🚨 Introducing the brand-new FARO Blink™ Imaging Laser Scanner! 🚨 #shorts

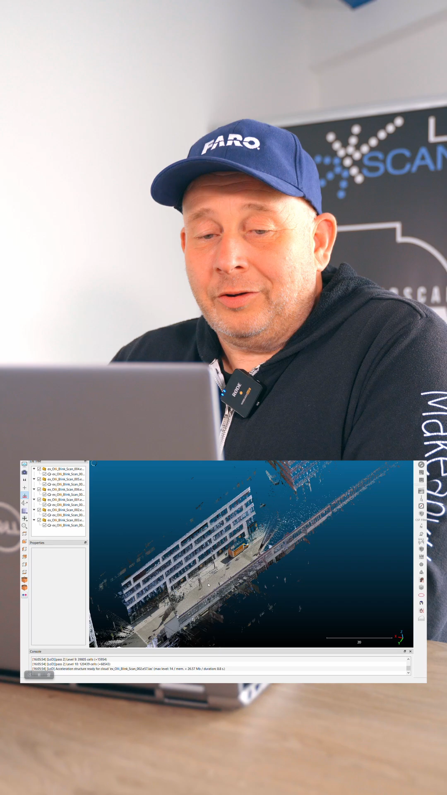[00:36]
Here a real point cloud from the Blink system. We have here done some couple of scans during our reseller training.
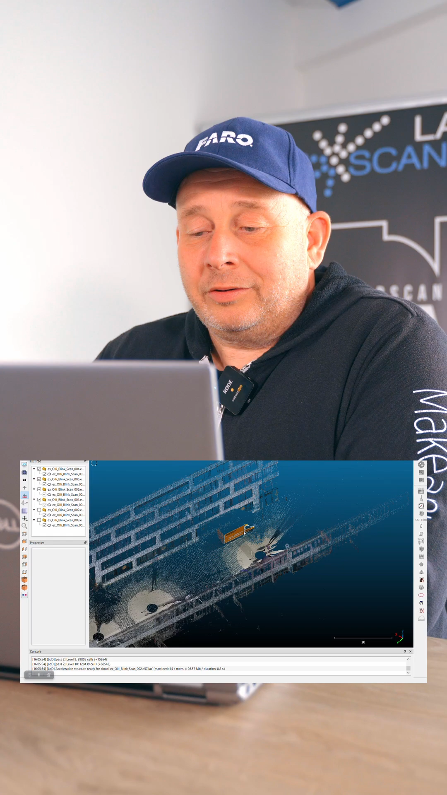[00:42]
And it looks what you can expect from the system, the quality, what you get here. That's an LIS file in my Cloud Compare. This is how it looks in your system, like Autodesk or other systems.
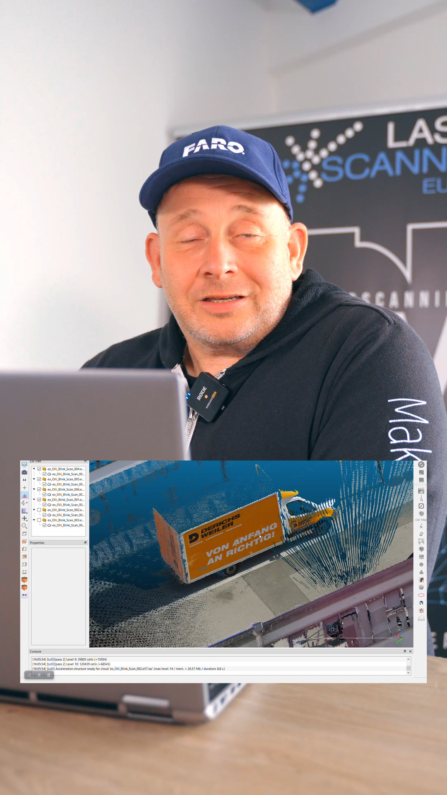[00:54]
Very good advertising for the companies. It's a very good colorized overlay and the colors look good in this point cloud.
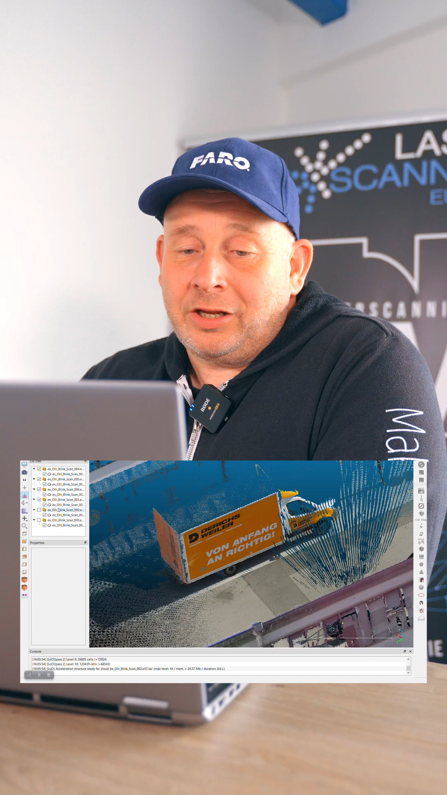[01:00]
And this you can achieve with more or less no experience in scanning. So that's the idea.